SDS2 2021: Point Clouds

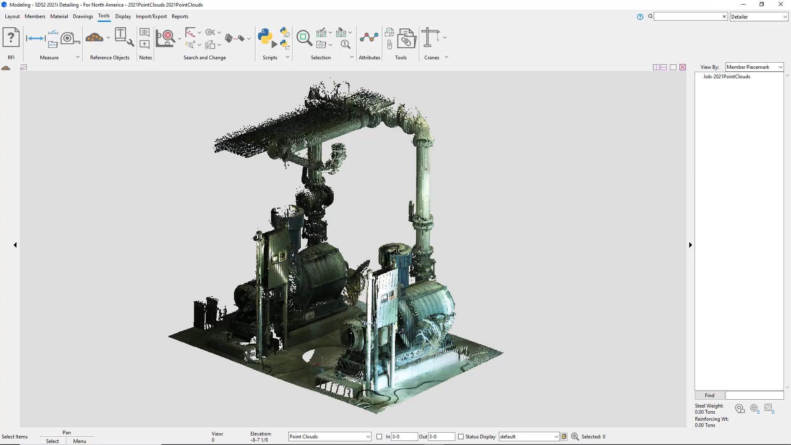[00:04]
New to STS2 2021, you can now import in point clouds into the STS2 model as E57 files.
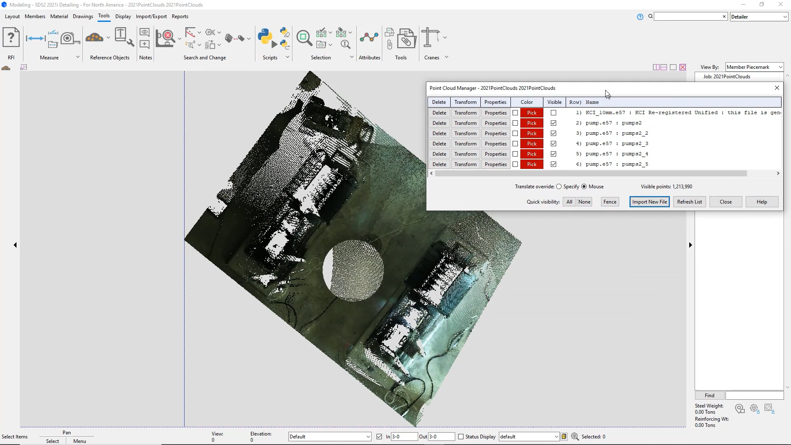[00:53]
You'll notice that there's multiple scans that came in and
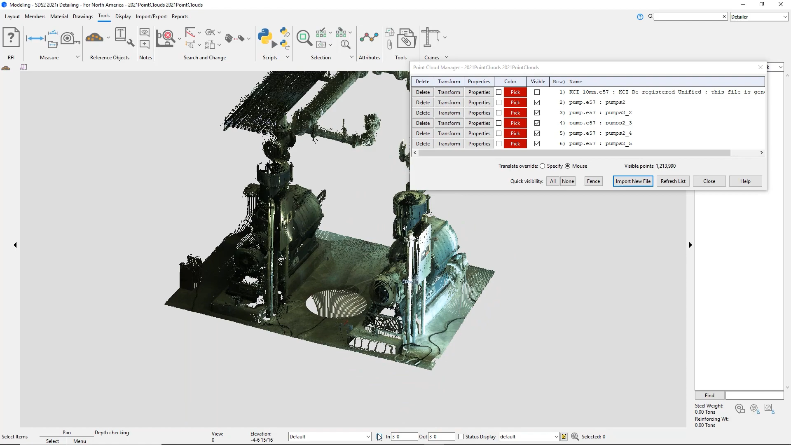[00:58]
in this example it's scanned five times to bring in the pump. I can delete a specific scan. Or I can delete an entire point cloud through my selection filter and then make a box and it will select my entire point cloud. With the translate override, I can do it with my mouse or specify, which I'll go through a little bit later. When I do the transform, I can move it and there's a point cloud exact point now.
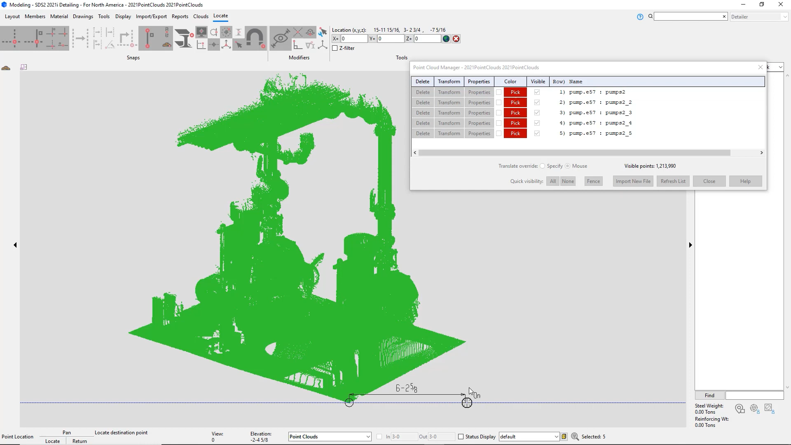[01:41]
I can select my reference point and move it. This will also pick a point cloud point if I were to import a member or use the ruler command.
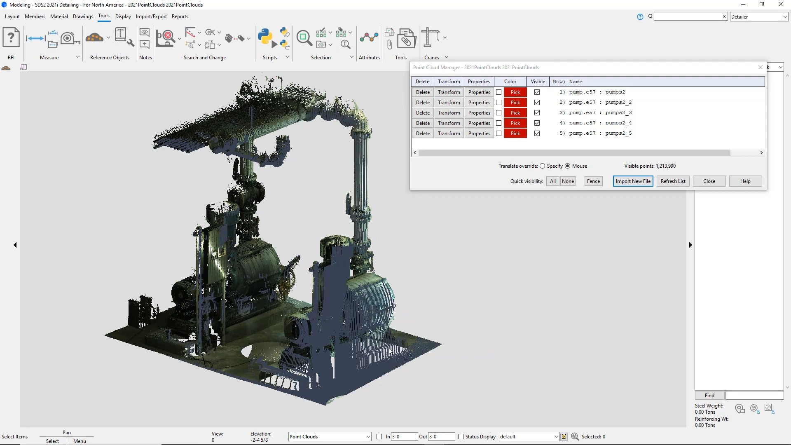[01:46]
I had it for the mouse where I just selected my points, but I can also do, if I do transform and do the translate override with specify, I can put in my specific points. In the properties, it will give everything about this point cloud, along with the ID scan and the number of points that are in that.
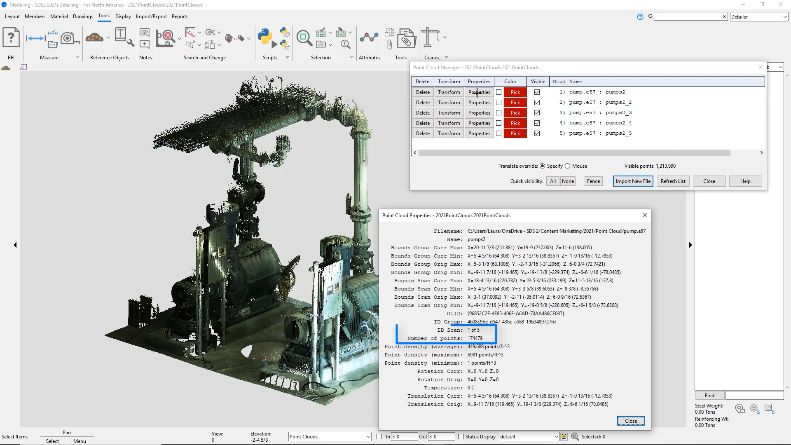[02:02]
I can color each scan as well so I can see which specific points make up that specific scan.
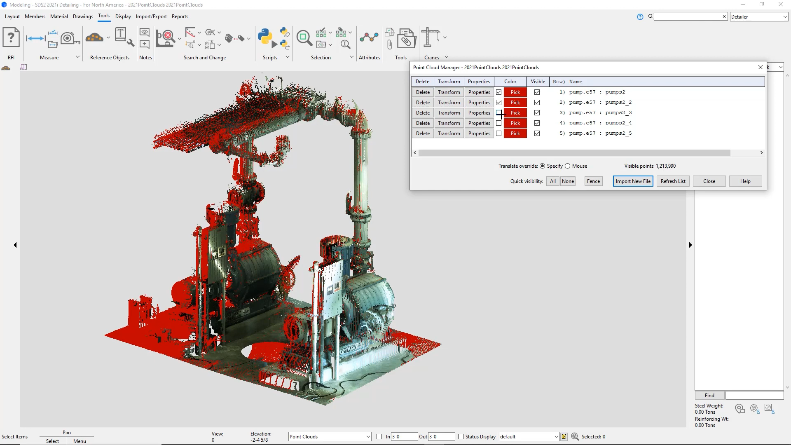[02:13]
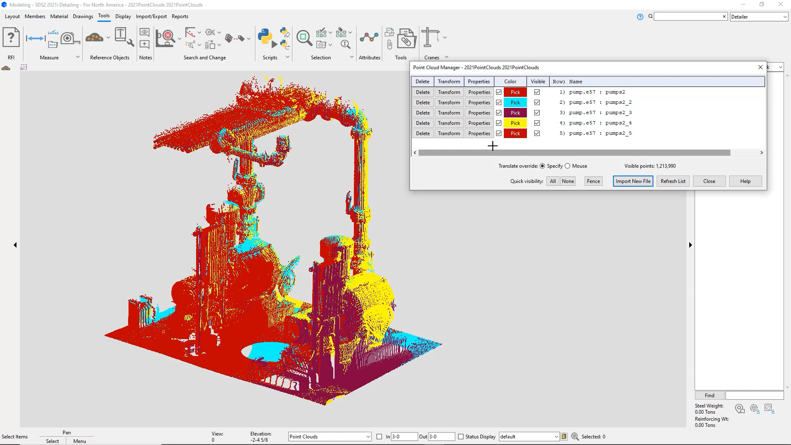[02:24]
As I start to turn off the visible, it will ask me if I want to hide everything, all of the scans that make up that point cloud or just that specific scan. And as I start to uncheck the visible, there's visible points down towards the bottom right, and the visible points will start to go away. I can do a quick visibility with all or none.
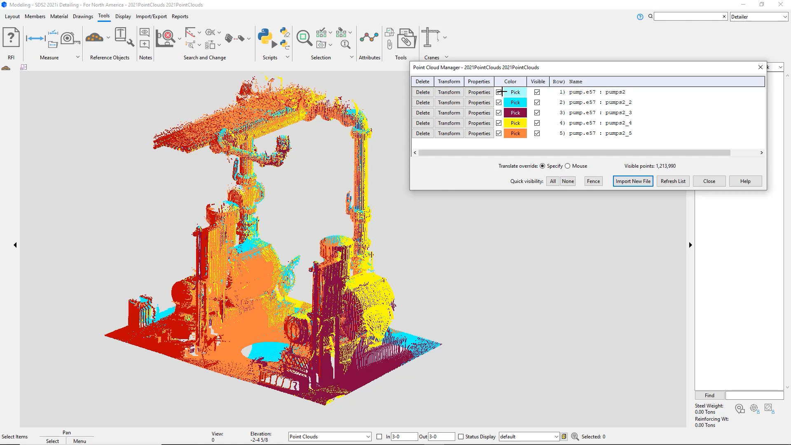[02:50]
That will select everything. And then if I have a specific area that I want to work on and just see that specific area of the point cloud,
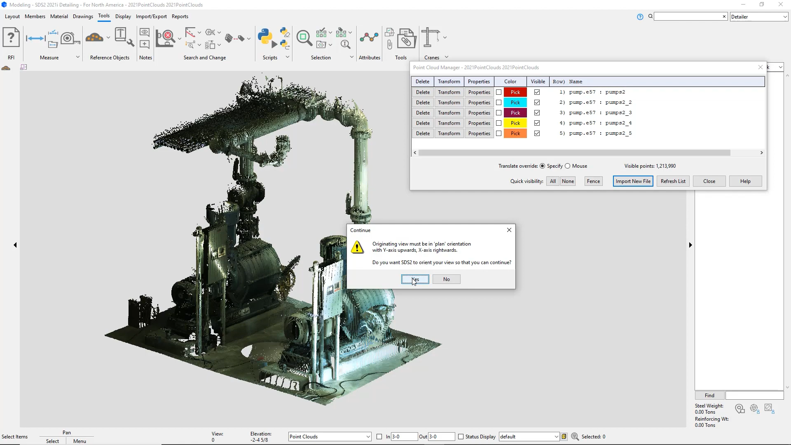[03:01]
I can create a fence.
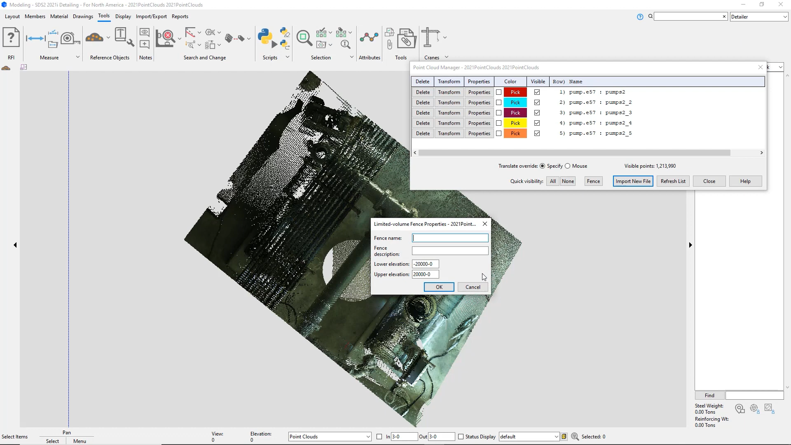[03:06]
So I'll just make a box with my fence name and the lower and upper elevation.
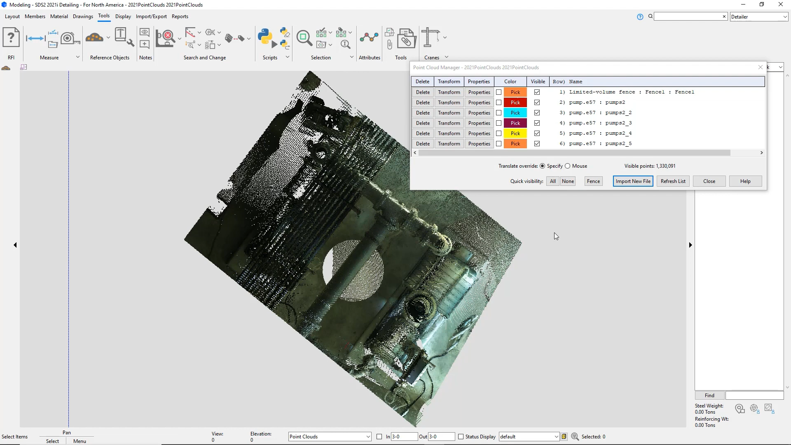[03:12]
You'll see that it now creates its own line.